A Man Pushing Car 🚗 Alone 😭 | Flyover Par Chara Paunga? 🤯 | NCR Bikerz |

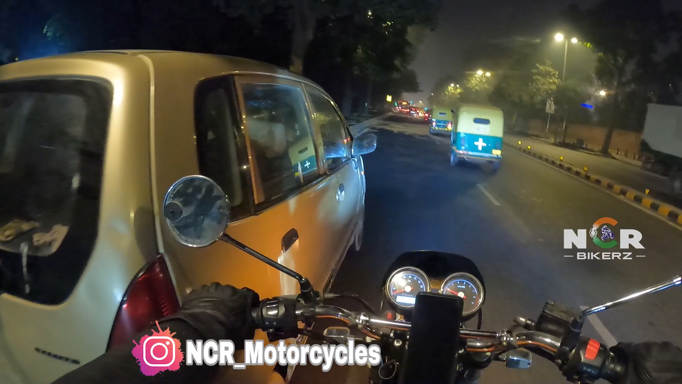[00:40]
कि अबुक्त कर इसमें अब देंगे ऑड़िए अजल यह तर्शनी में करना थोड़ी रोशनी में करना है अग आगे आगे आगे मार्ण बस बस बस
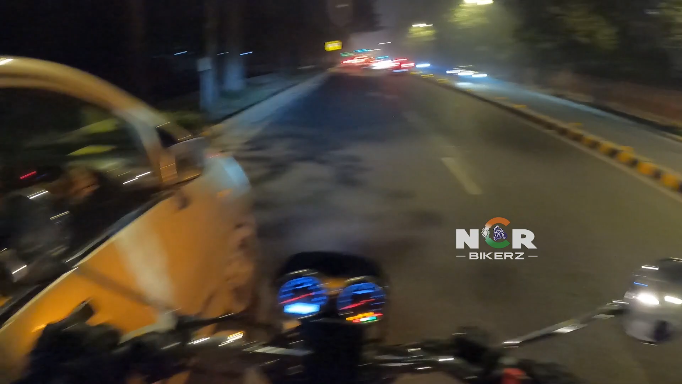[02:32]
आपना जब मैं को मनलब बैठ दाना आप
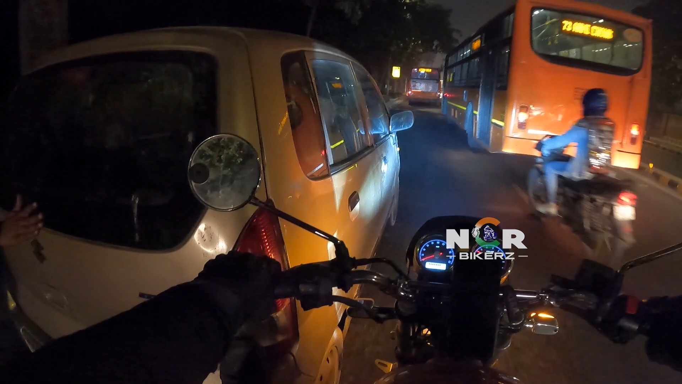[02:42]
चार उंडी के ट्रॉन करवा दू है अजार्ड है अजार्ड है कि छोड़ देते हैं भाई को अभी रुख जाए भी रुख जाए यह